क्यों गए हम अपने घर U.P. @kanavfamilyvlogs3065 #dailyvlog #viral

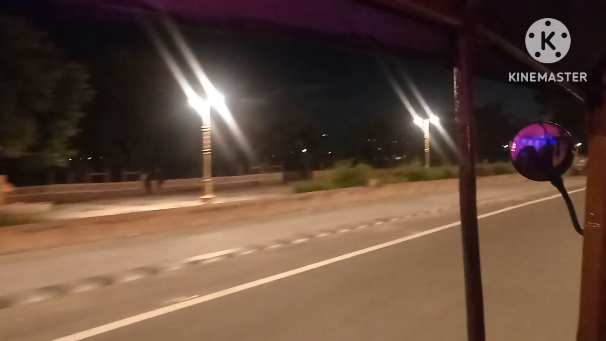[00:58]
देखे किस रूट यहां पर खड़े हुए है और लिए पिल्कुल चौपाटी टाइप